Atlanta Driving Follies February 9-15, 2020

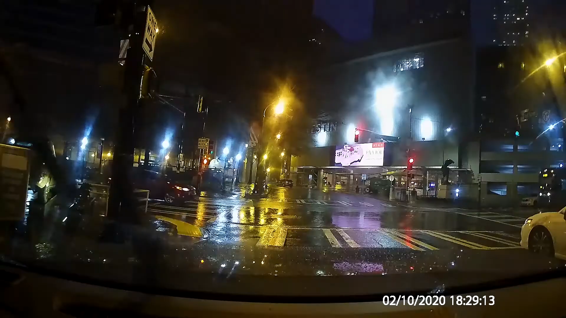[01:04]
ah look it's the infamous Marta trolley and by the looks of it is carrying zero passengers like it normally does